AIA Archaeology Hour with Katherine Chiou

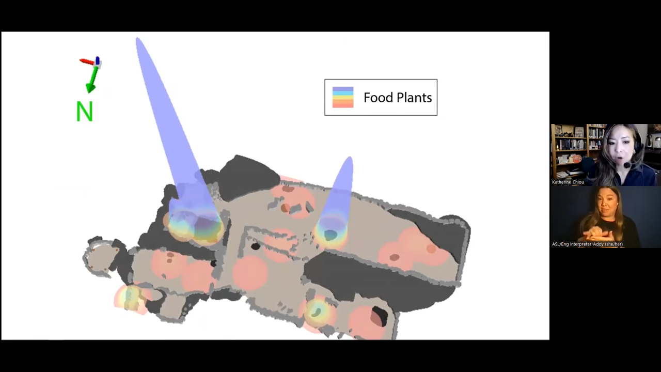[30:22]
but also how these ancient people manage their resources.
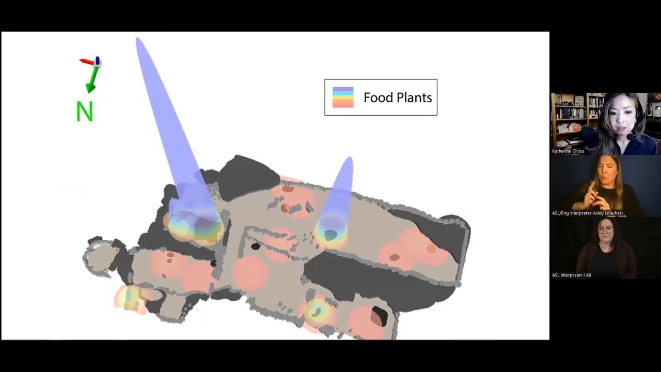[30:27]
The unexpected and fascinating discovery that came out of the excavation in this area was the unearthing of a compost pit located directly within the walls of the structure.